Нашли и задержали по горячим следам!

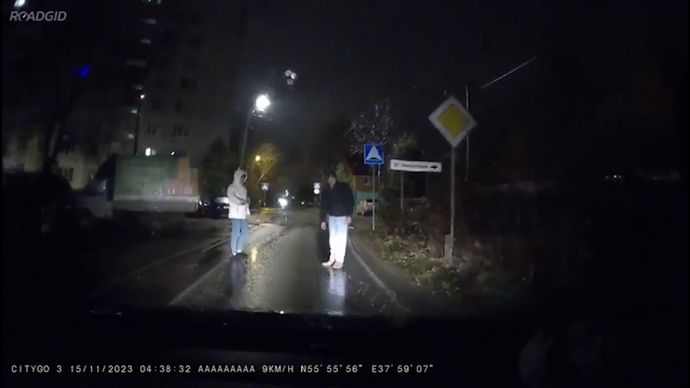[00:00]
На этих кадрах двое мужчин преграждают дорогу на улице Комсомольской в Щелкове и совершают нападение на водителя автомобиля.
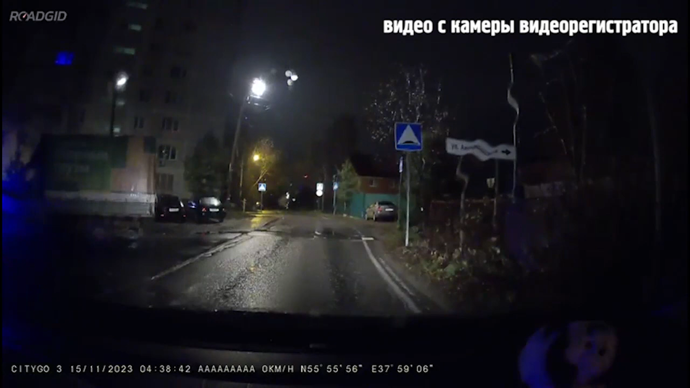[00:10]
76-летнего местного жителя требуют отвезти их до указанного адреса. После отказа избивают пожилого человека, принуждают выполнить требования. По имеющейся информации, злоумышленники, двое уроженцев одной из республик Средней Азии.